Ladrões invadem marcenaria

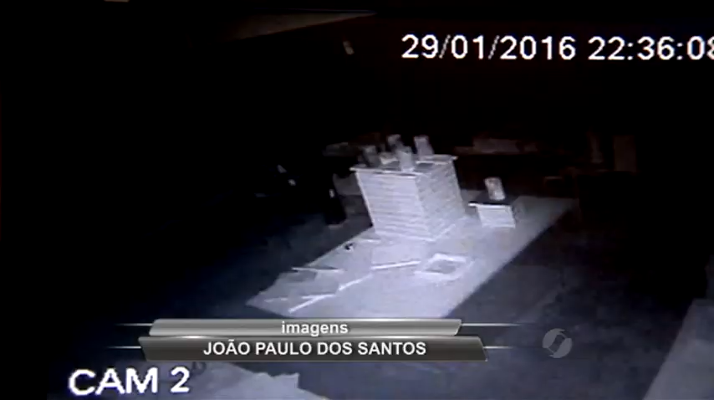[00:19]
Câmeras de segurança filmaram a ação.
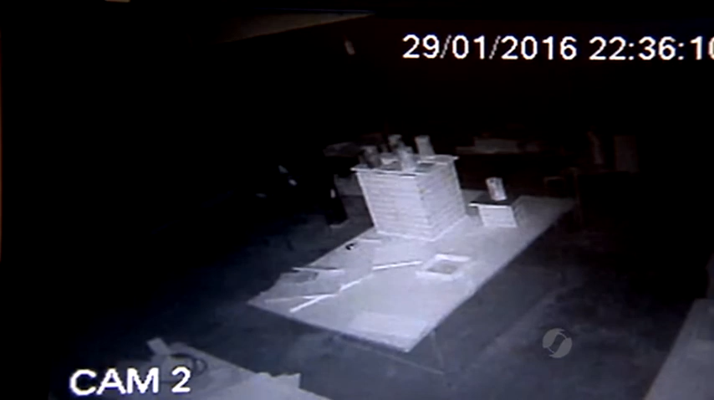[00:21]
Observe que o ladrão usa um isqueiro para iluminar os passos pelo galpão. Era noite. O homem se movimenta pelo local em busca de objetos de valor.
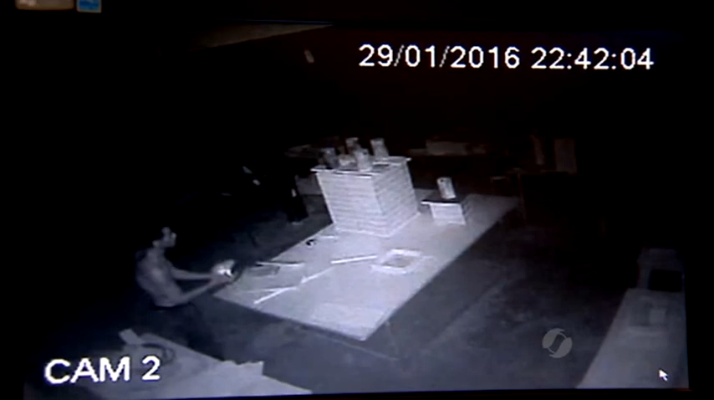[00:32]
Tenta carregar uma serra circular, mas não consegue.